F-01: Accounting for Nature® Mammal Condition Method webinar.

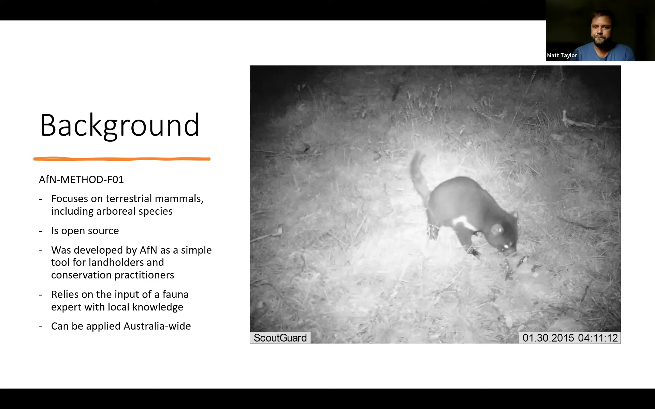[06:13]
headaches of using wildlife cameras but you know in amongst all of that there's often some gold and so this is a Tasmanian devil from um from actually from my own property in Tasmania which I've been using as a bit of a trial site when developing some of these methodologies um so I'll just quickly run you through um a bit of an overview of the process for
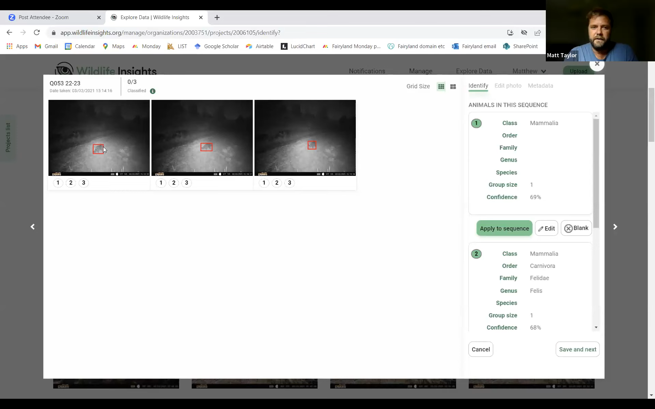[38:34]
this method called the coin which is in the midlands area of tasmania and here are some pictures of a tasmanian devil that we've uploaded by the looks of things and it's taking a while to load
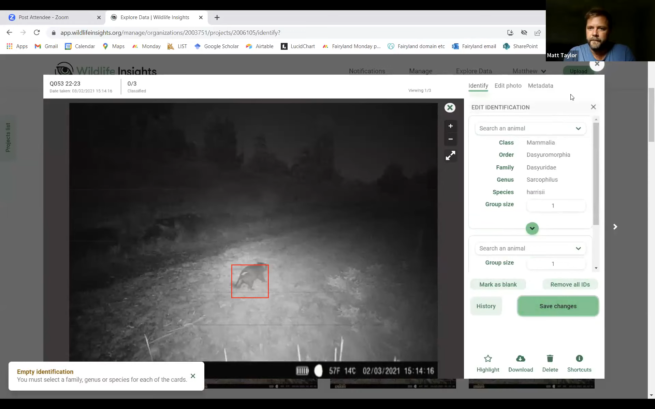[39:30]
and tasmanian devil and i'll add that animal there save changes and so that tags it as a um as a tasmanian devil and you know the more times we do that the more accurate that model will become at um by doing animals so uh